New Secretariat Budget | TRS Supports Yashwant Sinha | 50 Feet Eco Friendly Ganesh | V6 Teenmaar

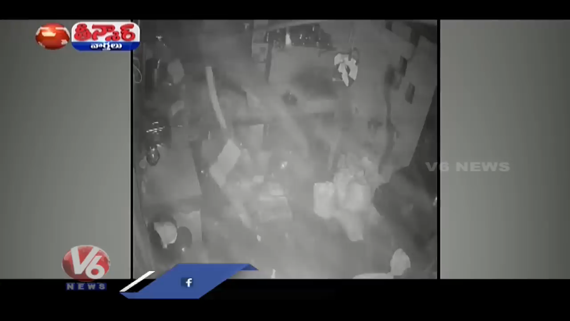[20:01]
ముందుకు పోయి దేవులాడుతుంది, మూలకు మూటలు కనిపించినాయి.
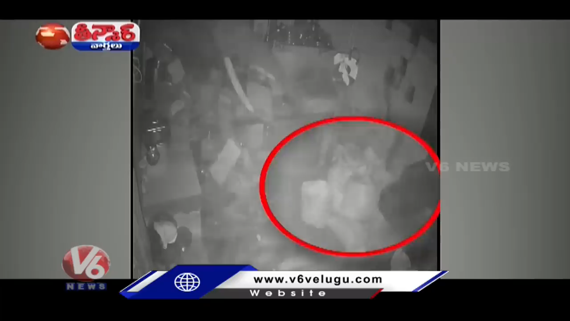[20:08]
హౌ బియ్యం మూటనే తొండంతోని లేవట్టుకొని ఎట్లొచ్చిందో అట్లెళ్ళిపోయిందిగా. పాపం ఎంత ఆకలైందో.